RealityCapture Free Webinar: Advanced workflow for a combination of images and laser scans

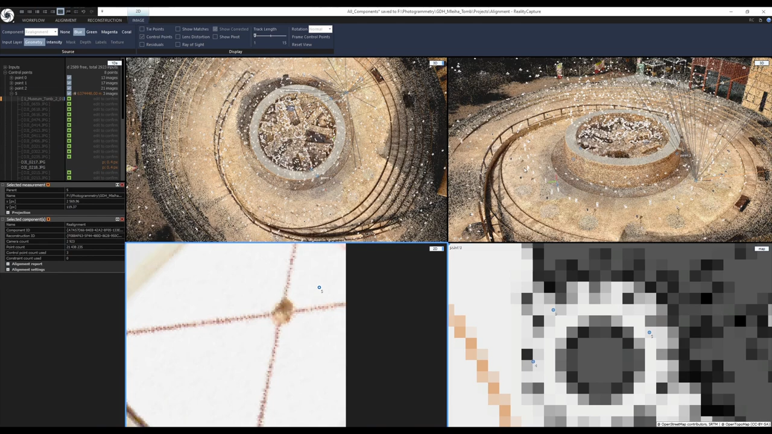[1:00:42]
the ground control points so but I guess we're lucky at this time so I can place it here
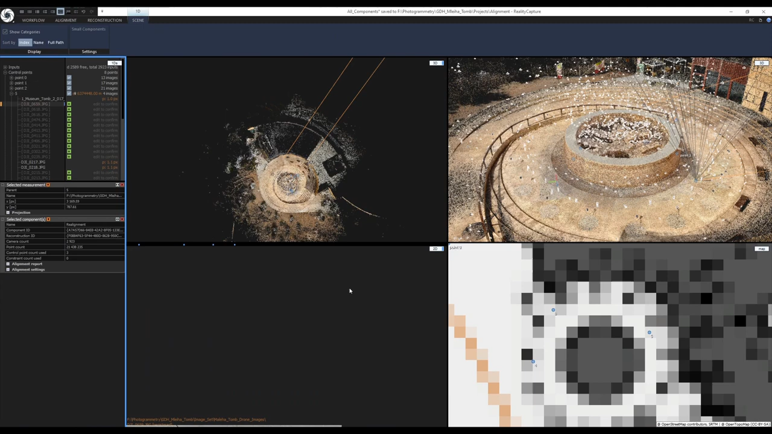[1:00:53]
and go through all of the drone shots I will not come all of them only only a few of them like this
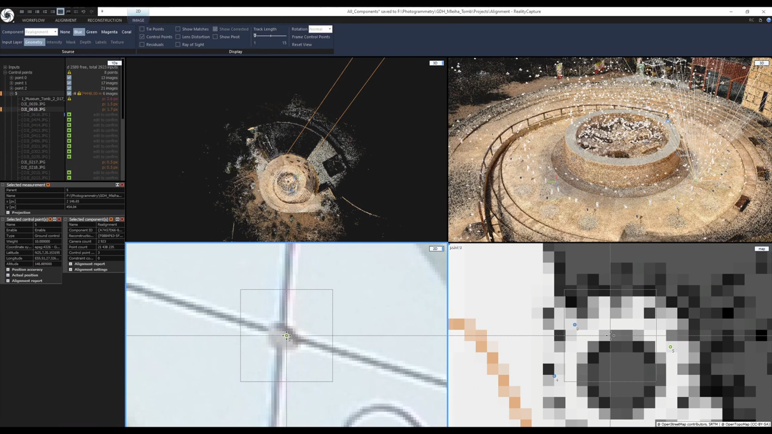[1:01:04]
but basically it's the same thing like placing the control points like this like this and so on I will not go over all of them and again I also increased the weight of the ground control points so I need to have my control point selected and here here's the weight so again I increased it to 100
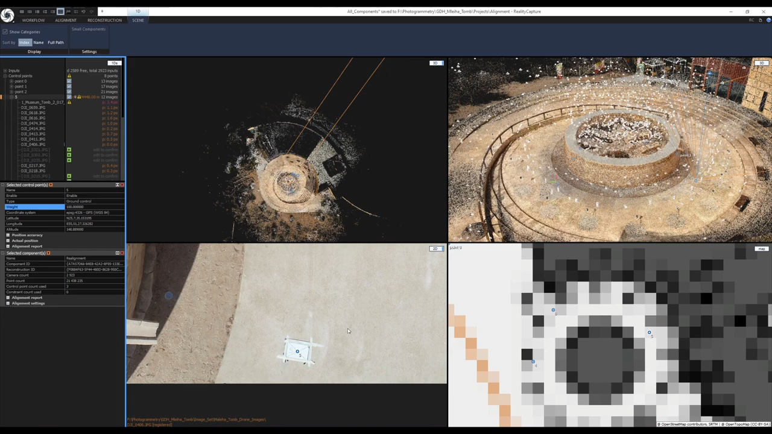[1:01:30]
and that's it after I placed all of the ground control points I ran the alignment again
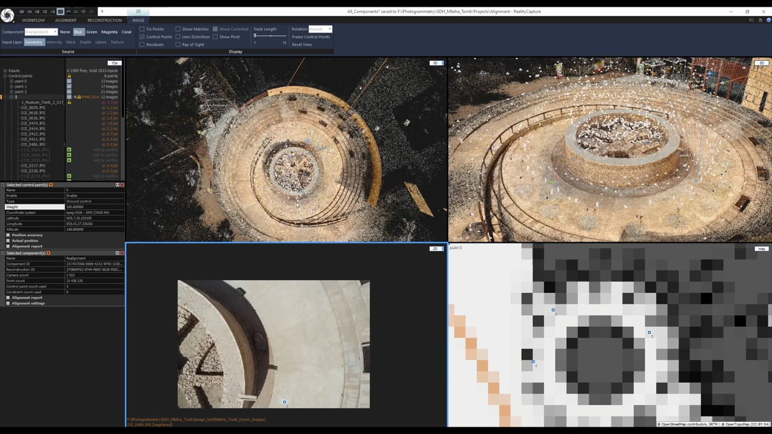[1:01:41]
and save the alignment and after that I was continuing with the reconstruction so you would go to the reconstruction tab set the reconstruction region
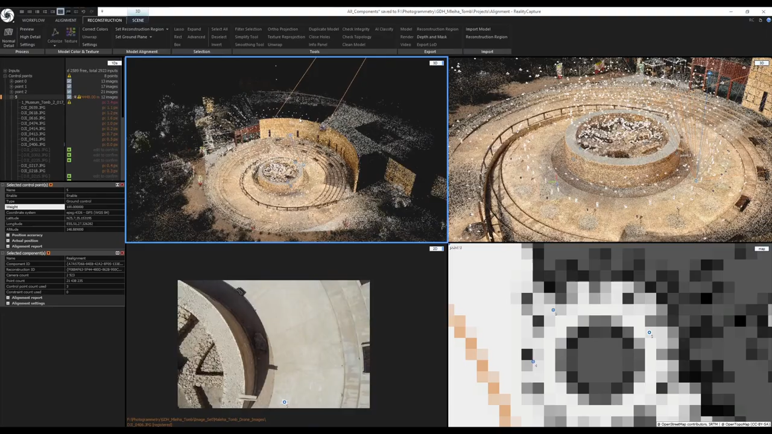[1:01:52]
so I just wanted to reconstruct this uh this uh this tomb in the middle of our point cloud I didn't want the other surroundings so
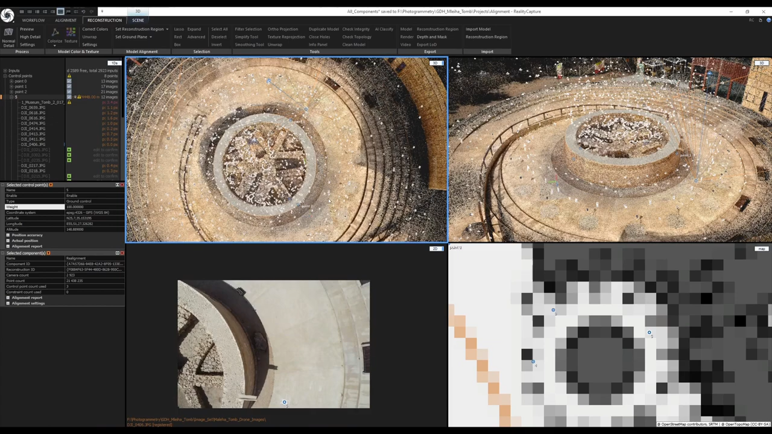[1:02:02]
I uh I can actually demonstrate it I set the reconstruction region let's try automatically
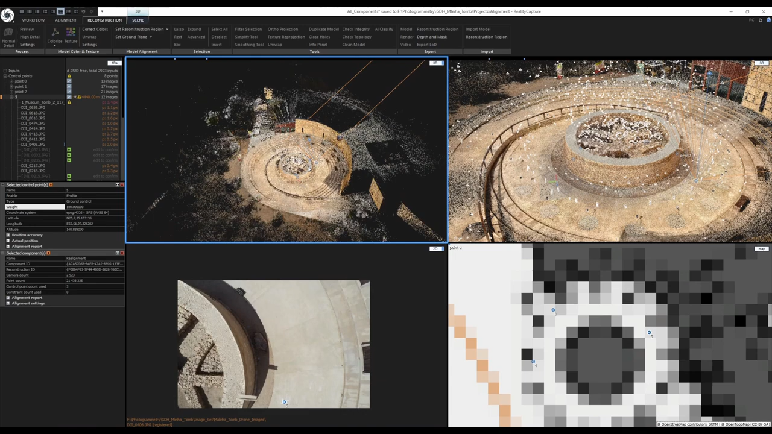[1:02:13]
okay not bad let me just change to the one plus one view so
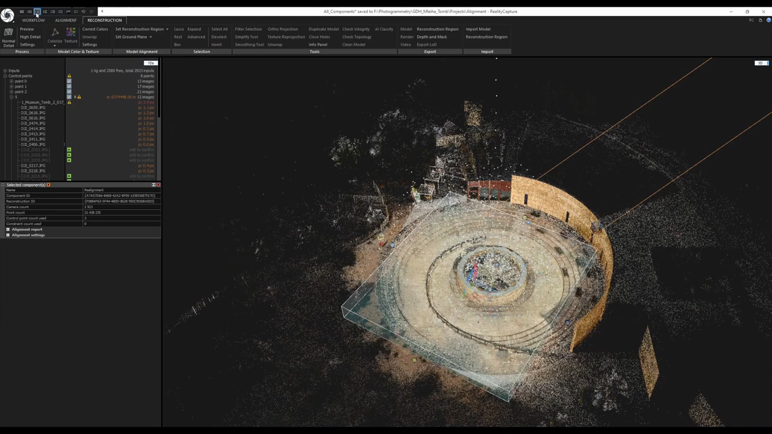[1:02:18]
we have a larger 3d view uh I will switch to the top view by pressing 2 on the
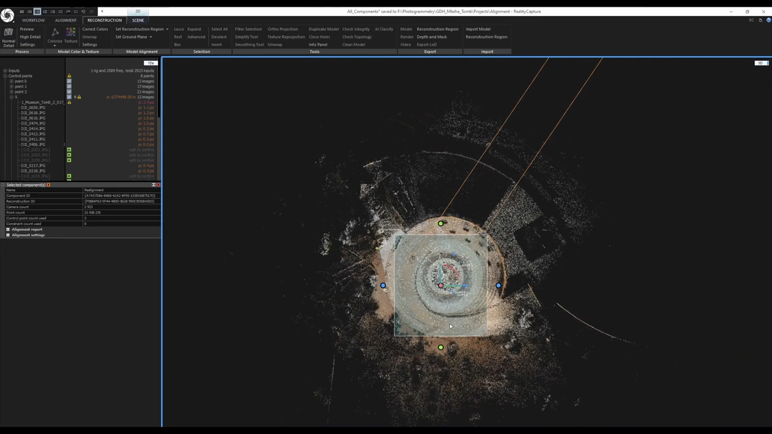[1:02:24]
new numeric keyboard adjust the position like this
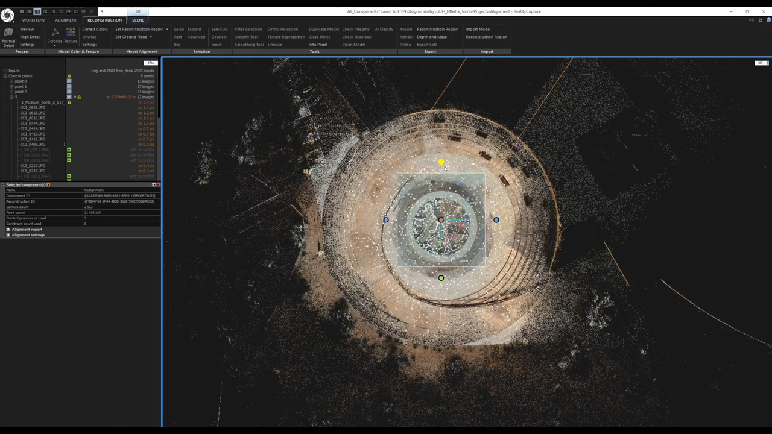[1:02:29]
like this from one of the side views so we're
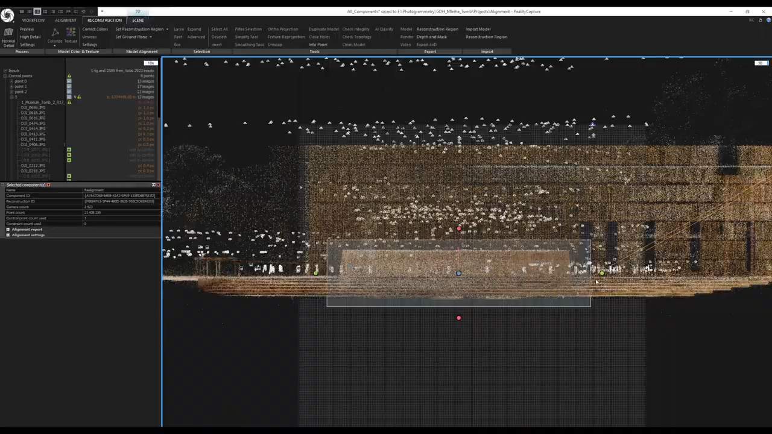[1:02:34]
not cropping anything out so and this was my reconstruction region
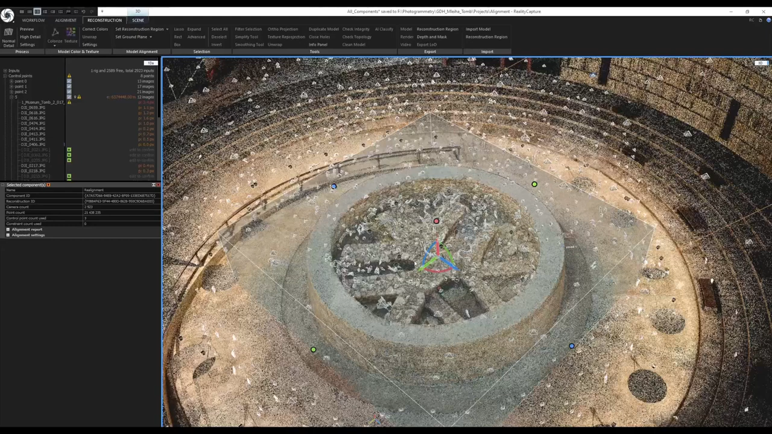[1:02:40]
and I now I could just click on normal detail and the reconstruction would
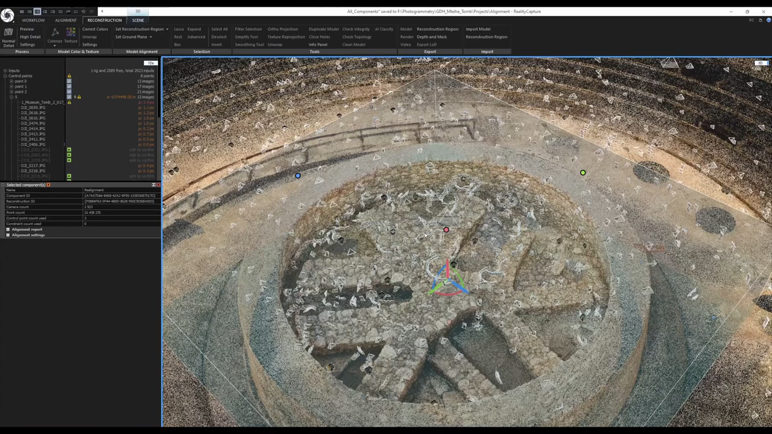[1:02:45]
run with the down size of the original images set to two
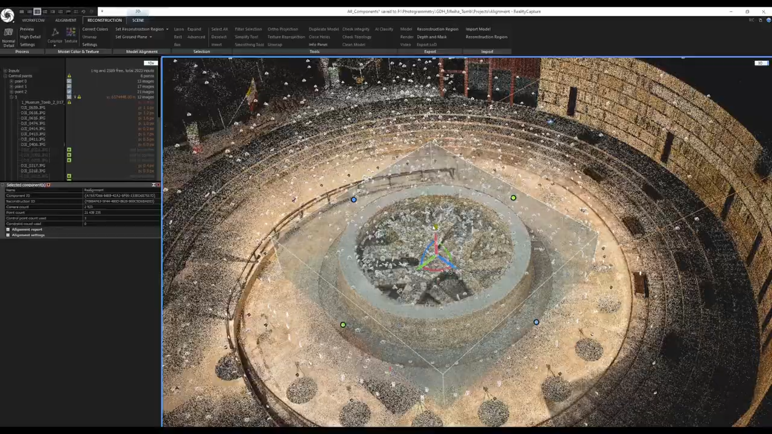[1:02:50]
I actually didn't disable any cameras from the reconstruction for the first reconstruction I mean because I was confident that the alignment is fine so what I actually did I exported the the reconstruction region I will show you how I did that I went to the reconstruction tab export reconstruction region and the reason why I did this is because I used a another cli script for the for the reconstruction